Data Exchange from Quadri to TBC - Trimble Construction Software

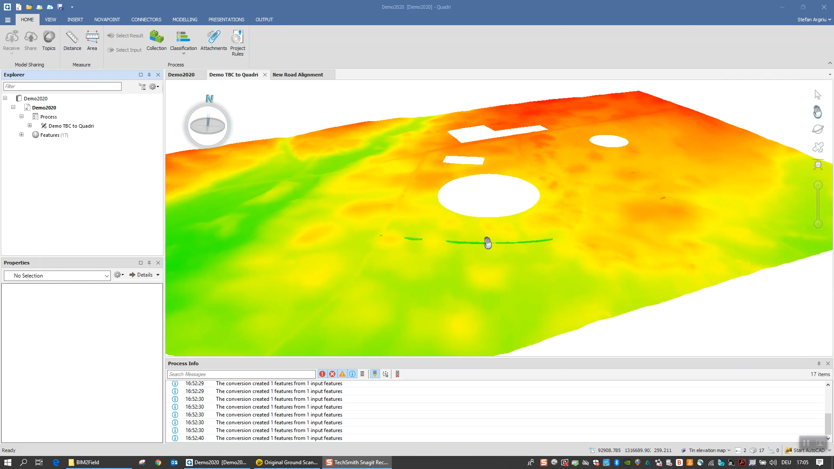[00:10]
in this video I'm going to show you how to send data from quadri into TBC so this was the surface from the previous video and I wanna make some adjustments to the existing road surface
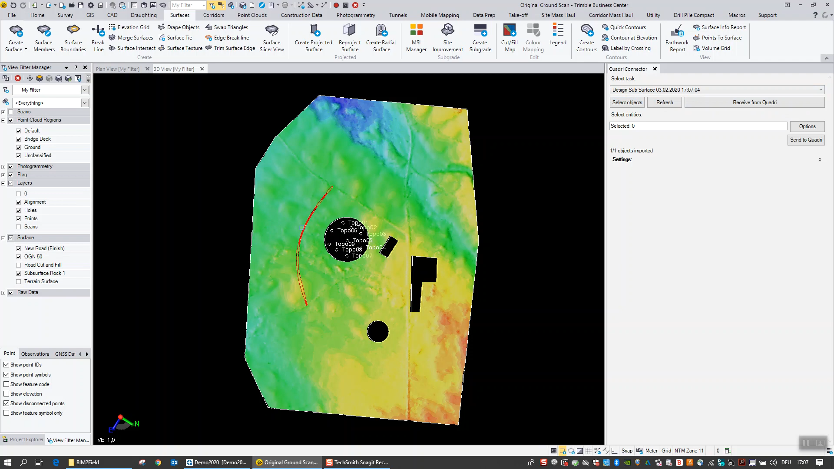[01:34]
subsurface design task we select that and receive the data from quadri and now you can see here we
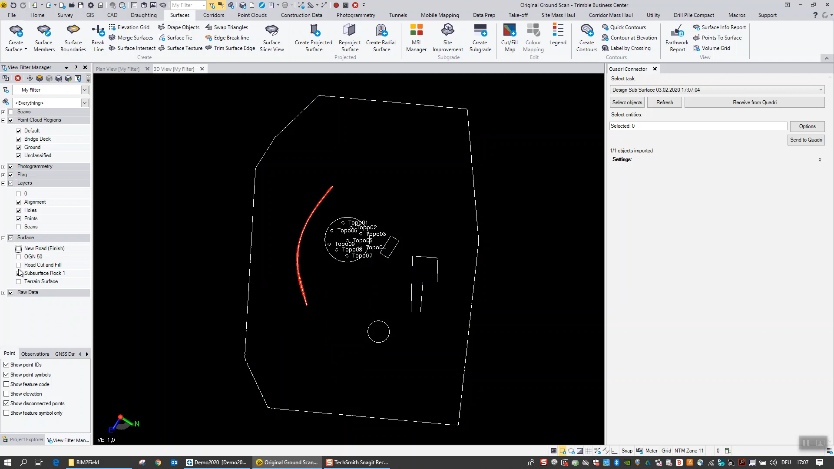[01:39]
not only have to design software
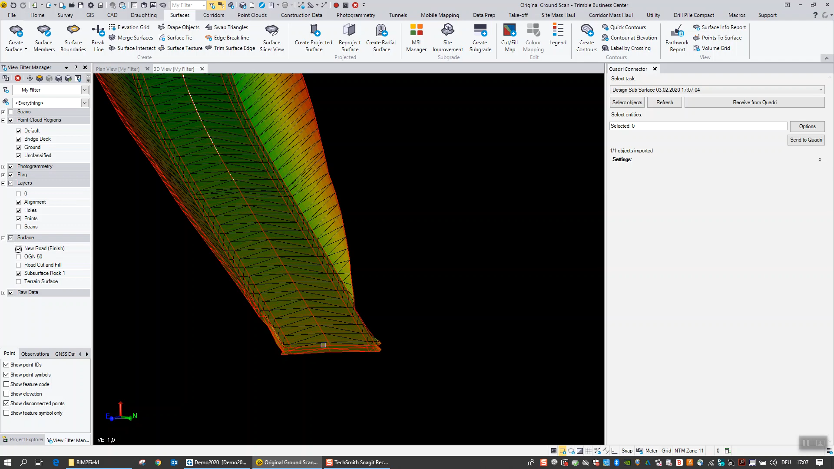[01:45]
that we originally sent over but the second
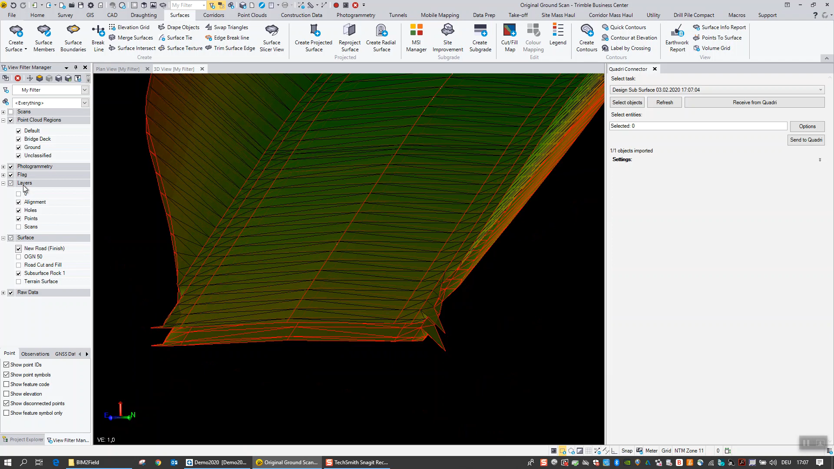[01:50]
subsurface that has been created in quadri